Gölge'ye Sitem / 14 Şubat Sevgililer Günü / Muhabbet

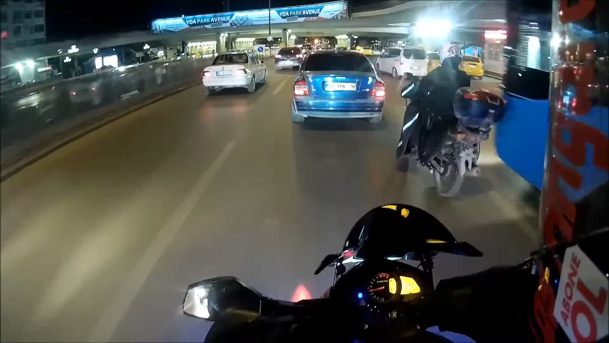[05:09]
Kardeş C1'çi ne yapıyorsun lan sen? Çok sakat manevralar yapıyorsun ha. Bana. Yani gölge, sen her kimsen, bu burada olmayacak kardeş. O kadar insanın emeği var. Ulan daha sayfaya açalı 2 ay olmadı ha. Hevesinizi kursağınıza bırakın, şerefsiz. Çok gazladık. Benzin ışığımız yanıyor.
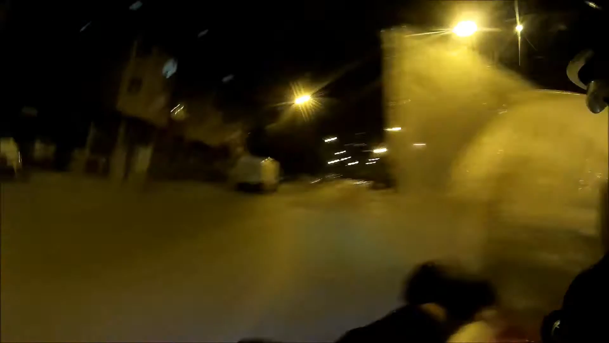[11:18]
Ha. Hop. Gazını alalım abi, aynen. Aynen gazını alalım. Sonra eve gidince baka yapmazsın. İşemezsin. Kardeş bana 95 papele patladı sen, biliyor musun? He? Önümü göremiyorum lan, dur. 95 papele patladın. Lanet olası cahil.